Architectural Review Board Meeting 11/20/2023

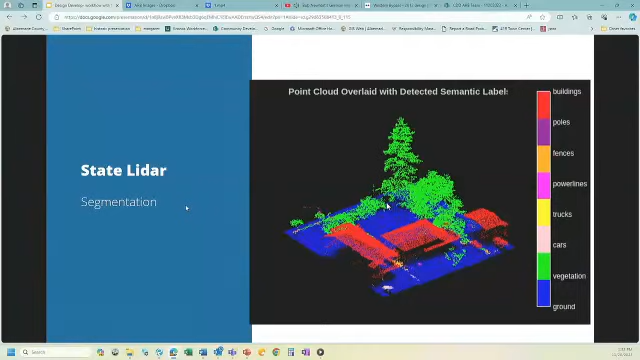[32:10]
So what you're looking at here is a portion of a LIDAR image or LIDAR data that was captured. And then using segmentation, you can distinguish between ground plane, vegetation, power lines, buildings, things like that. So it automatically pulls that information out. This is useful for us because it's not only available publicly and for free. We can now, um, visualize our buildings and any context at a very,
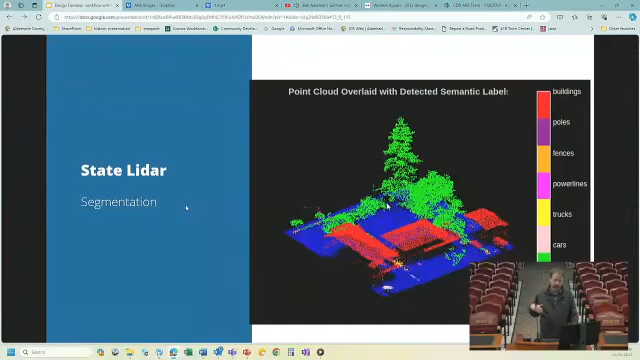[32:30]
very high level of accuracy without a lot of work without a lot of extra work.
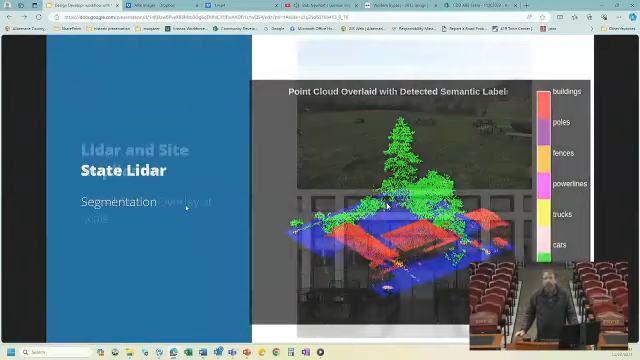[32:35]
So this is an image of, um, a winery that we're doing.
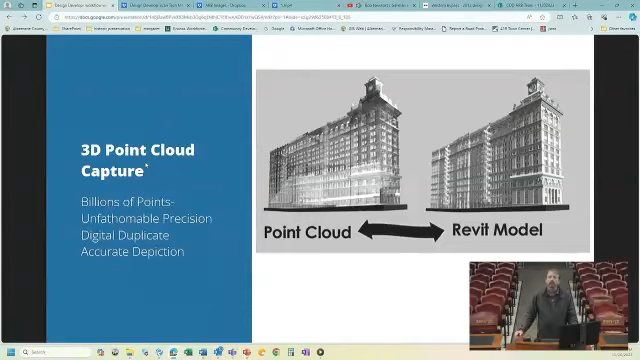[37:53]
So anything that you saw, you could have an incredible amount of, um, uh, strength or, you know, understanding that it was, it was as real as we could get. Next thing. And then how the point cloud works into making three dimension, you know, into making construction models and images.